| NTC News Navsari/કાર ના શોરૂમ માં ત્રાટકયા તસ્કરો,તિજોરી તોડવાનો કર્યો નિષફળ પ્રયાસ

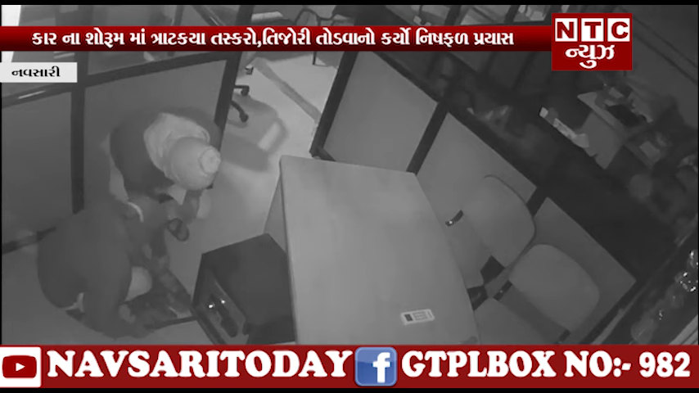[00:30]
चोरी करवा आवेला तशकरों शोरूम मा लागेला सिसी टीवी मार के अधायाता अमामले शोरूम ना संचालक वारा पुलिस वर्याद नंधावा मा आउता पुलिस से सिसी टीवी ना अधारे वदत अपास हाँ धरी चे